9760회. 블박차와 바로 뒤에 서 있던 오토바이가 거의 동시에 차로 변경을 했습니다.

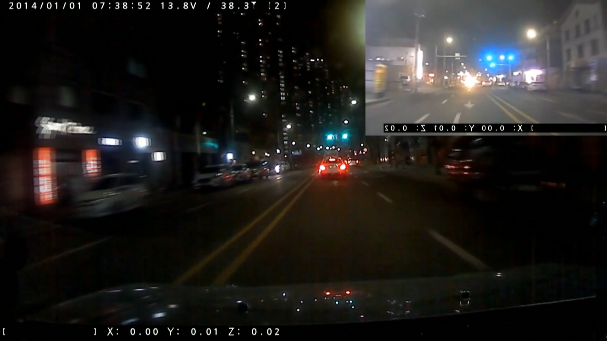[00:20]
아이고, 그런데 몰랐죠. 오른쪽에 트럭도 있어서 그래서 여기서 직진 금지니까 2차로 변경합니다. 뒤에 오토바이가 오고 있네요. 뒤에 오토바이가 왔어요. 나 변경하는 순간에... 어이구, 어이구, 어이구. 오토바이 운전자 많이 다치지 않았나 모르겠네요. 다시 여기서요. 여기 소리를 들어보겠습니다. 깜빡이 소리가 명확치 않은데요. 뒤에는 오토바이가 왔어요. 오토바이 여기까지 왔어요. 오토바이가? 오토바이 옆으로 들어가려고 그러죠? 나도 들어가려고 그러죠? 그리고 여기요.